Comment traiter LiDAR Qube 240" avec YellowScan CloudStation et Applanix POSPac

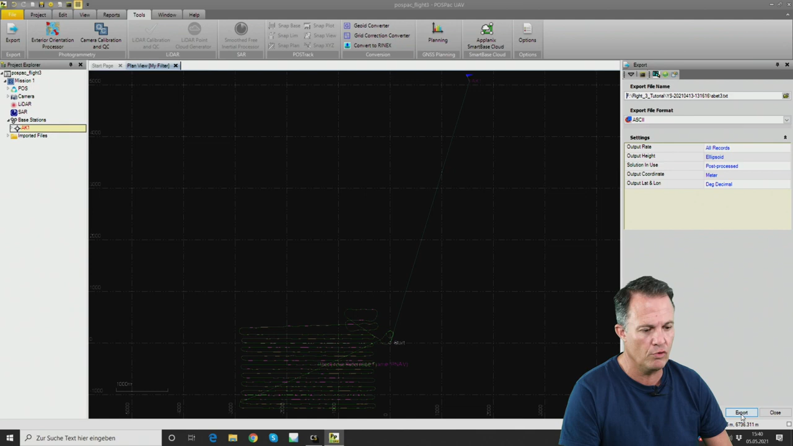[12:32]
miss this step there will be no file in your directory export so now the the sbet file is
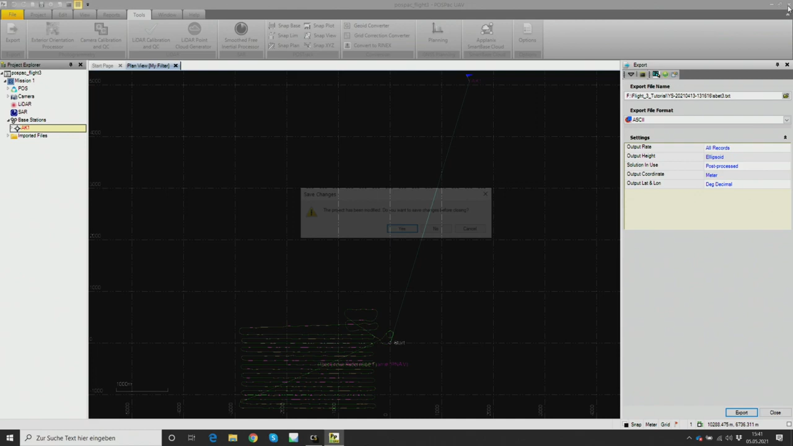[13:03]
so now we are back to yellowscan cloud station and first step is to open the
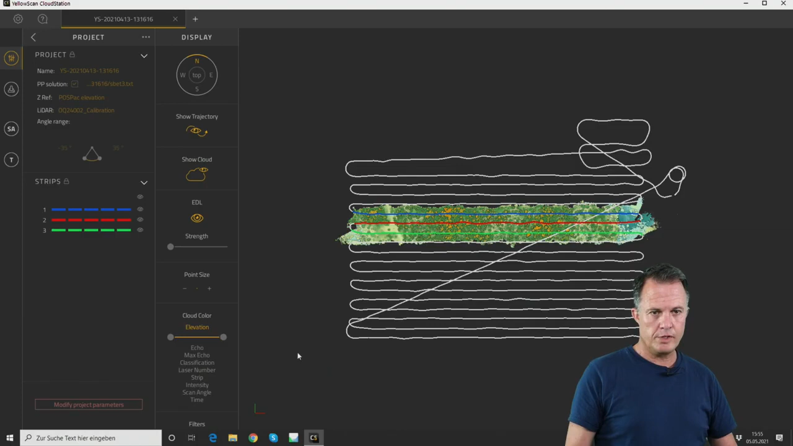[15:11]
so raw data processing is done we can with the mouse wheel we can zoom in and out um to this point cloud we can hide
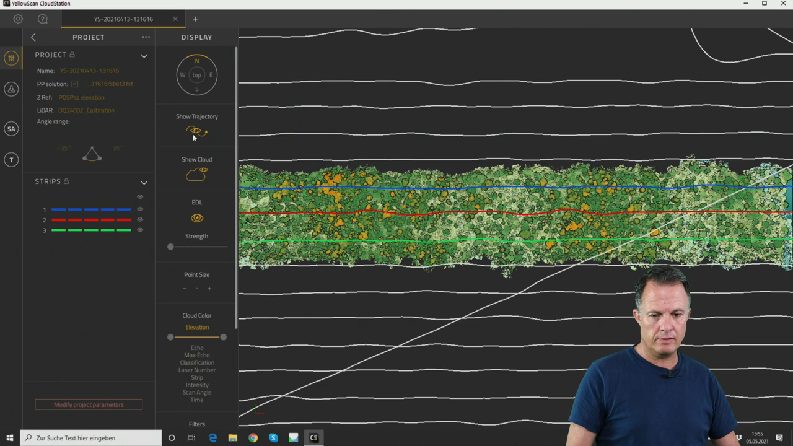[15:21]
the 3d trajectory here with the show trajectory button so let me hide this because this information is not relevant anymore we have here in the top we have a wheel where we can press to the west view to the east or to the north and so we can change the field of view and we can of course use the mouse to uh to rotate to rotate the the
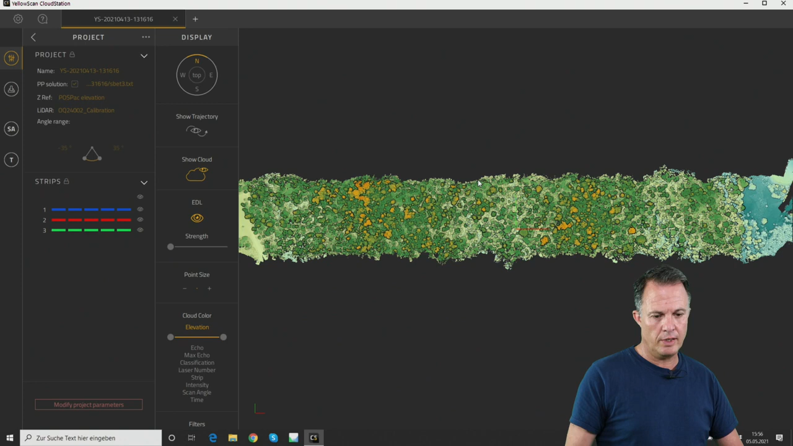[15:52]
point cloud and to move the point cloud yeah
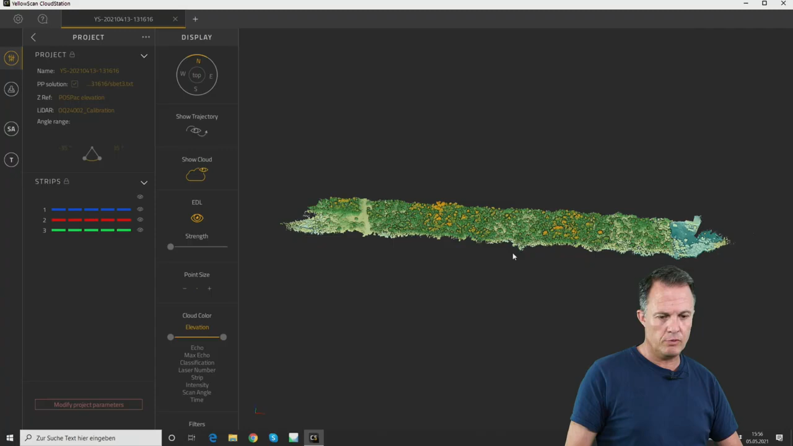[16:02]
now i'm rotating it and i'm zooming in and i can move it and we can here see the the road and we can uh zoom in here to the road structure and uh yeah there are some more uh nice tools here on the on the left side there is an edl which is a kind of a shading effect you can enable and disabled i usually like this effect and you can make this effect more harder and softer so actually this is up to you whether
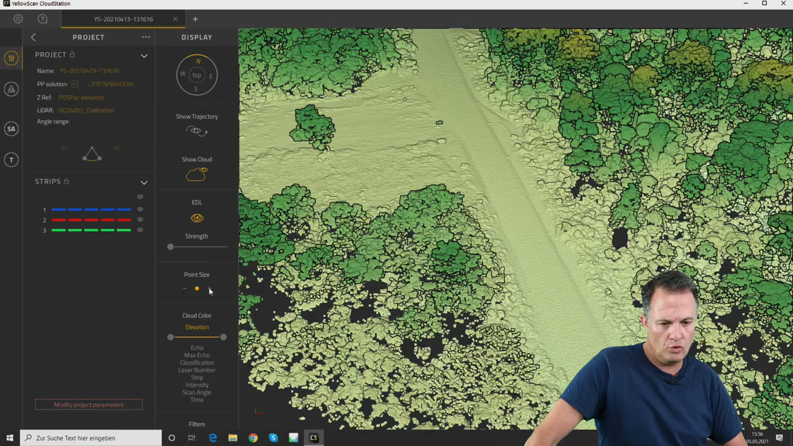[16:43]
you want to see more terrain details or less terrain details in this first quality check you can change the point size from small points to to large points depending on the the few distance and we can colorize the point cloud by many many different
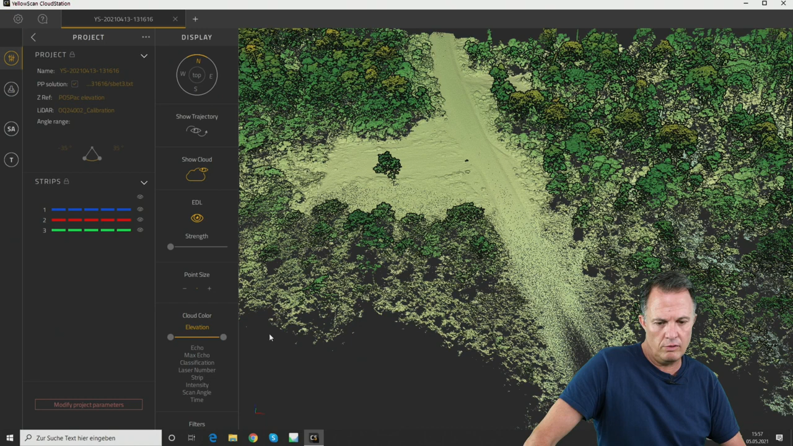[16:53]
parameters so for example the echo where we can uh change between the first second and third echo so
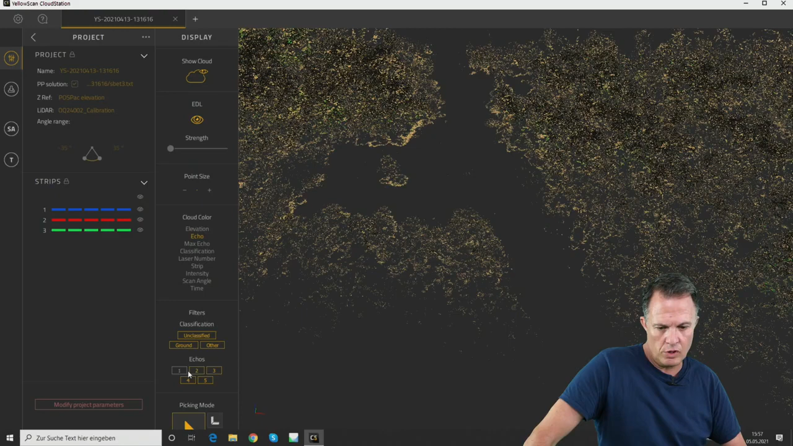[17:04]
we can here only look at the second and third echo or only at the first and third first and second and so on we can look to the
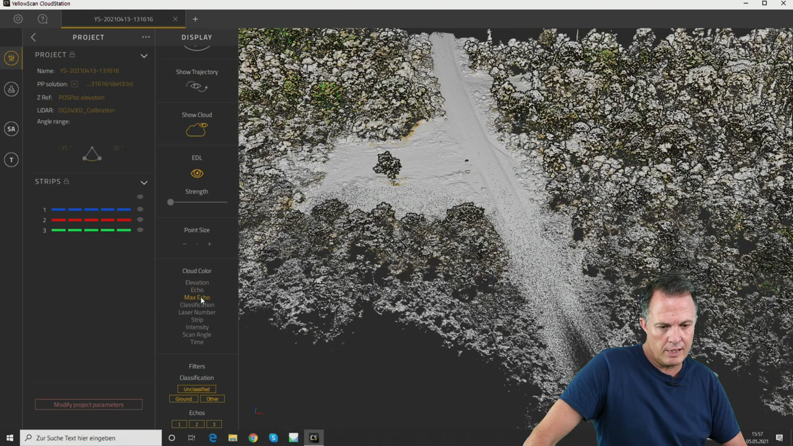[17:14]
maximum echoes we can check for the classification if it's already done not yet we can look for the stripes so we see nicely see the
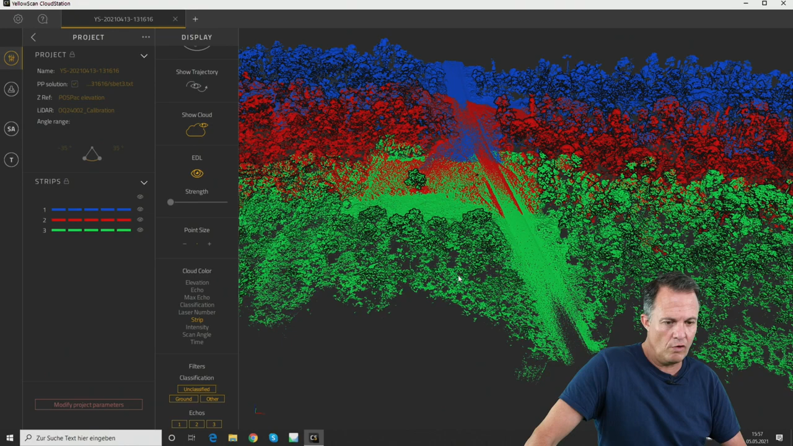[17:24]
overlap of the data we can we can check for the intensity values these are the intensity values of the of the lidar so even if you would fly the night light
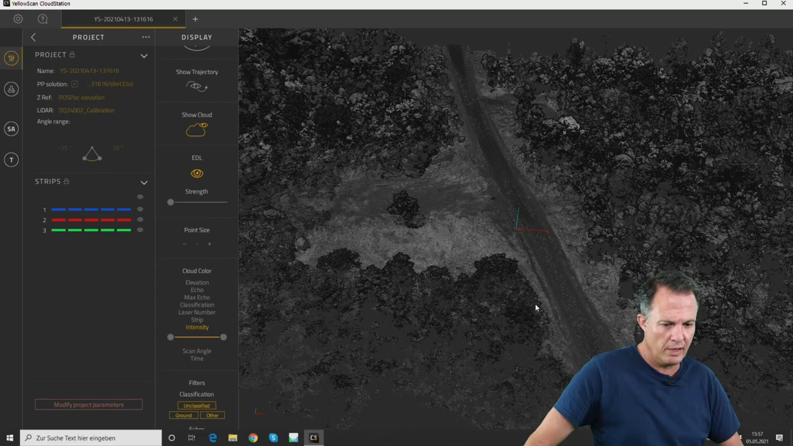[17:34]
up at night you will see you would see the the texture and you can use this slider here to do a contrast stretch to see much more details for example here in this open area you can see some some darker areas probably a result of driving cars and here brighter areas the brighter the area the more reflective the darker the area the less reflective the lighter signal or the the
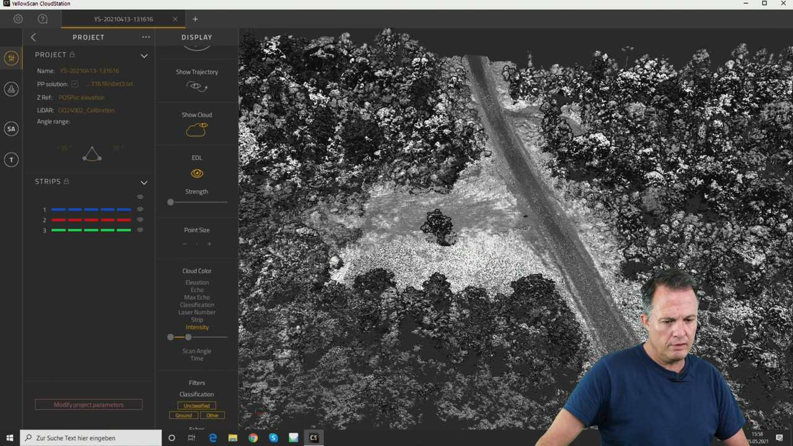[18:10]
surface so this is a nice tool to to check the data quality we can uh also colorize by scan angle and by gps time if we select the elevation you can also use this slider to to change the the color ramp in the lower part in the blue part and in the red part here on the right side
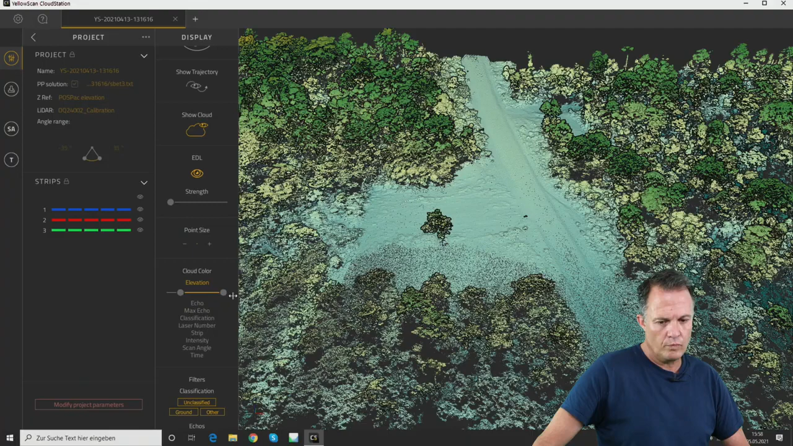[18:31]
okay so that's pretty pretty all you can do at this at this stage the next step would be to process
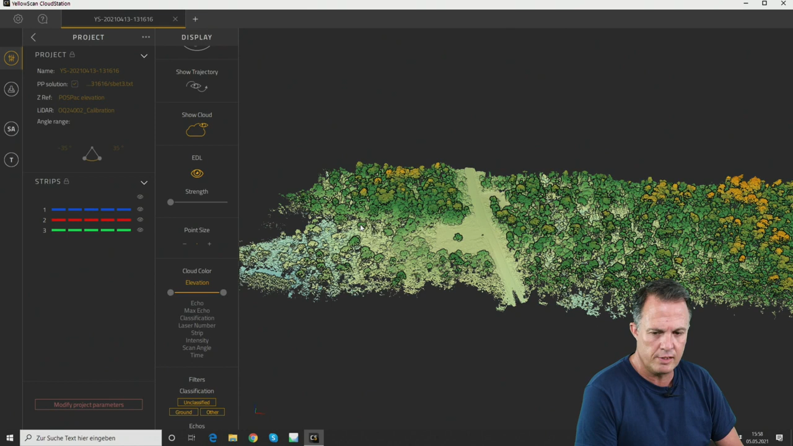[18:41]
the strip adjustment therefore we should click here on sa like strip adjustment and there are two methods for the strip adjustment
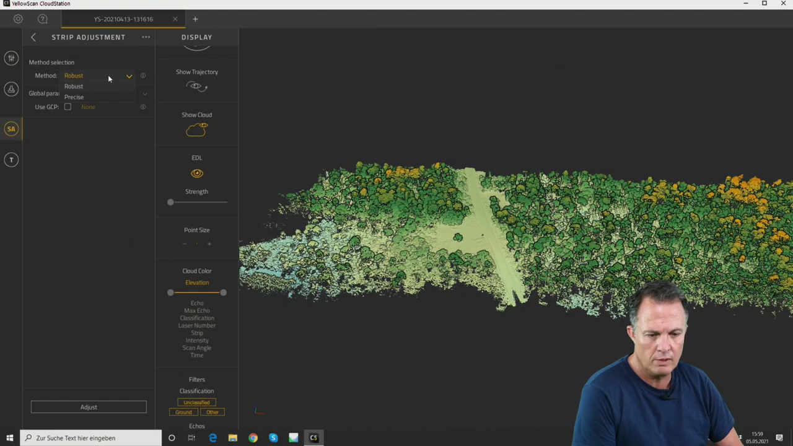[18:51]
there's a robust method which is quicker and a precise one which is slower but more precise and the precise one is especially the right one for the trinity because we are flying very long runs and especially on long runs with a with an imu drift the precise method is the one which is recommended to improve the alignment of the point cloud in the overlapping area especially for the long runs for those who want to